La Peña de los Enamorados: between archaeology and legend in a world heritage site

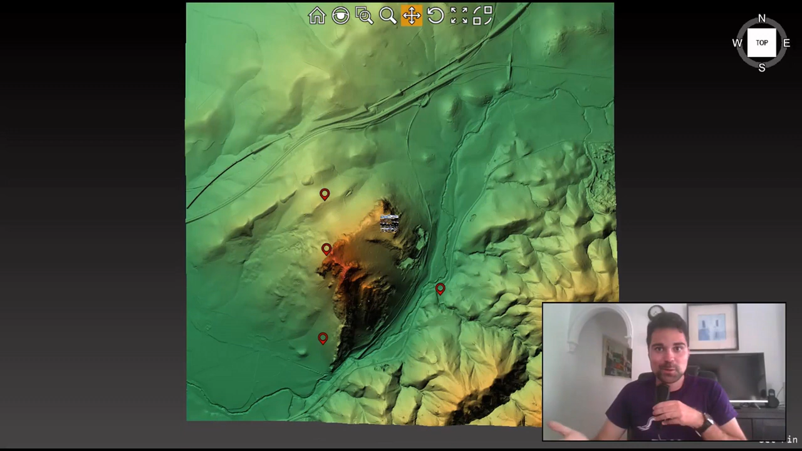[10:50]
Okay, to support what I've just told you, I'm going to show you the locations of the places I've been talking about with this LiDAR model that I've built with open access data that the Spanish government published, which is very nice.
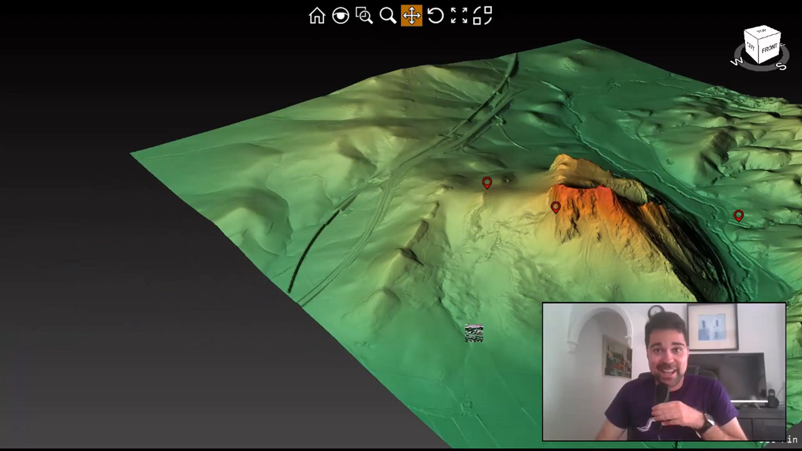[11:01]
So here in the southern part is located the Chalcolithic slash Bronze Age settlement.
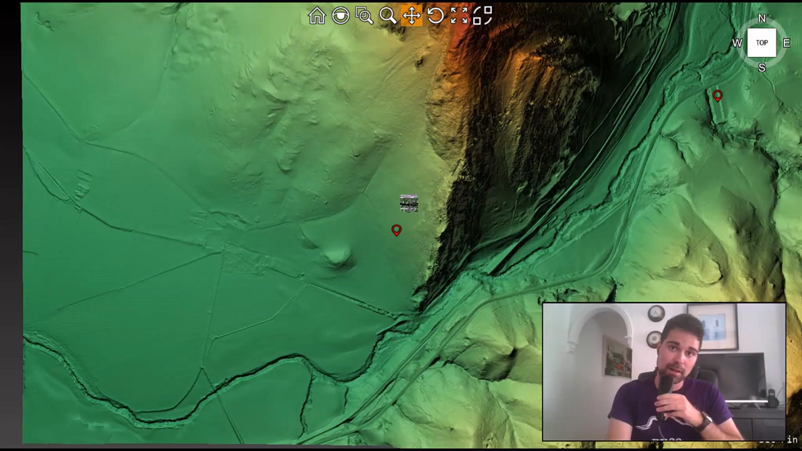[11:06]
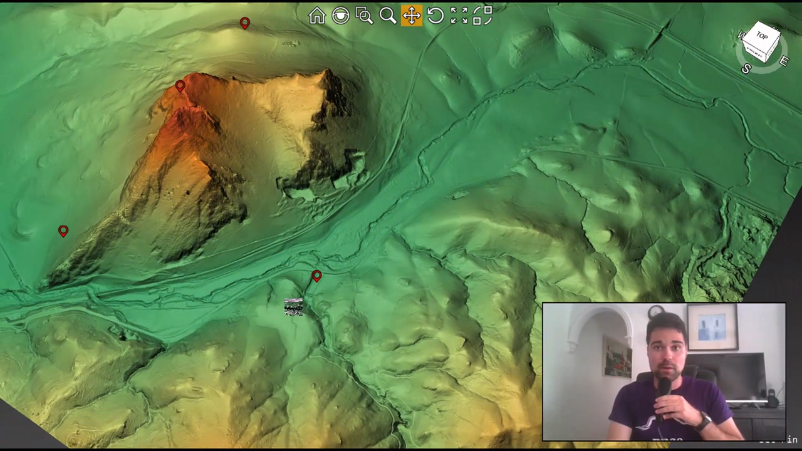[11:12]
Here across the Guadalurta River is where is located the necropolis of Langostura, the Roman one. And then if we go to the north, here in this cliff, in the chin of the mountain,
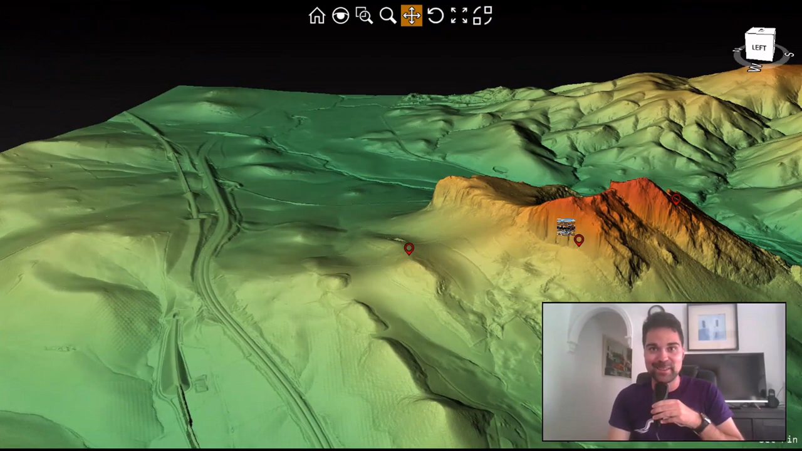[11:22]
is where the Abrigo de Matacabras is located with a schematic rock artar. And then here in this small hill is where La Tumba de la Peña is located.